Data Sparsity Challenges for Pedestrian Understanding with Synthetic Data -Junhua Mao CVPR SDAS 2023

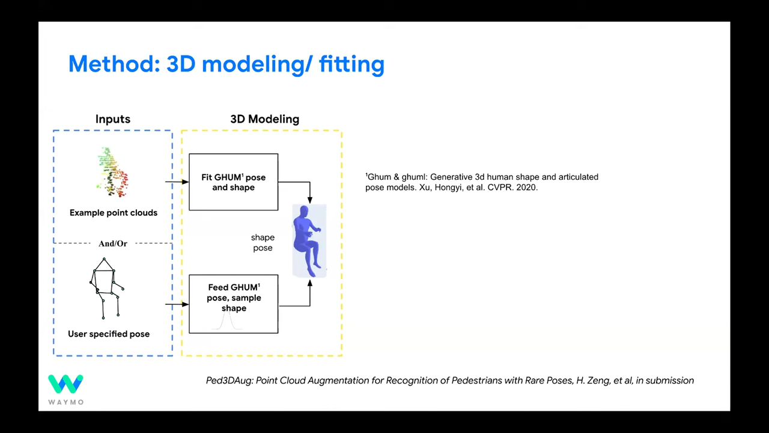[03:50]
This is for the first type of the inputs. And for the second type, you can also use your feed GAMS to generate some random poses or shapes on top of the skeletons. The next step we can do is that we can try to disturb a bit about the generated pose and shape parameters and generate a large amount of the meshes that we can get. So for example, you can change the shape of the pedestrians a little bit, they can be more skinny, they can be more fit.
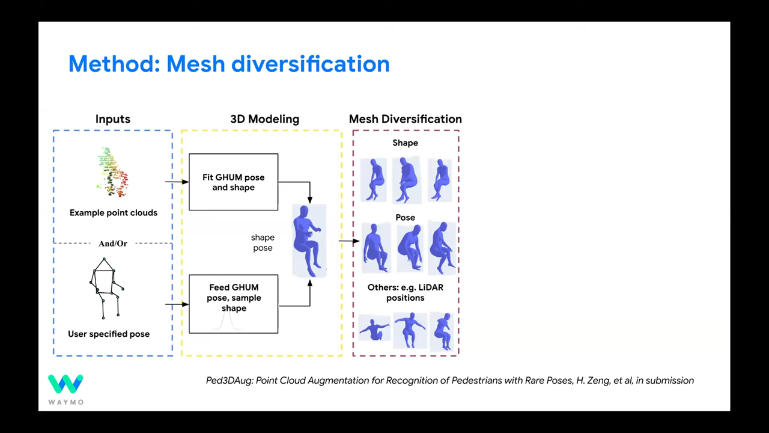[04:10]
You can change the pose a bit so that they are not just strictly sitting down, they can change a bit of the actions. And then we can go through something we call it realism enhancement, we make sure that this meshes looks very realistic when we generate the final point clouds. So this is just an overview of one of the potential systems we can do. So the field is actually proceed very fast. So basically, you can do more end to end in this way.
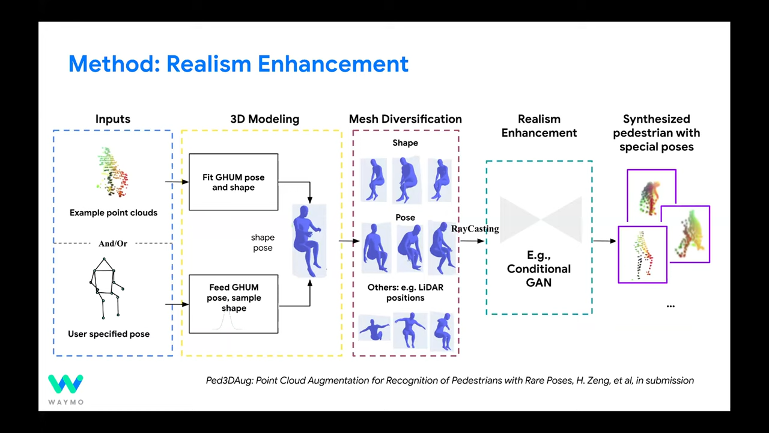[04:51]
For example, you can just get the input, feed your input, the two types of input, maybe you can train a diffusion model, and then they will give you the final synthesized potentials with special pose better. But in general, this is one of the workflows we could do here. And we actually tried to evaluate it on top of some of the pedestrian classification tasks.
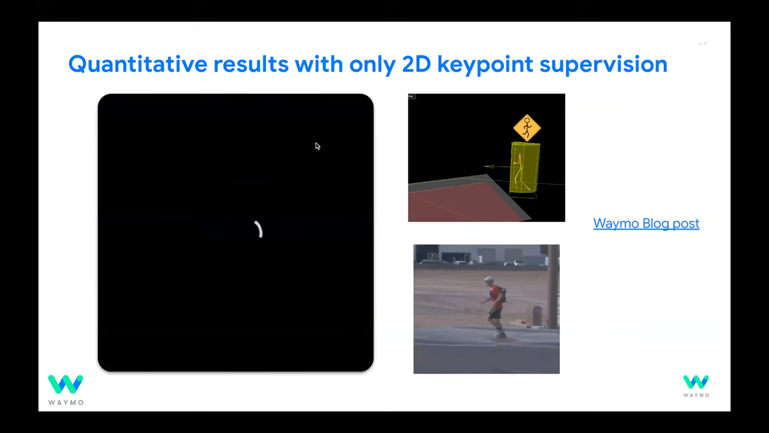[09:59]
Cool. This is just some of the examples we can see in, in some of the data we have. So you can see this is a really 3D space predictions from the key points. And they are all supervised directly by the 2D key points, 2D labels we got. There is a blog post for more details of how we utilize this in VMO.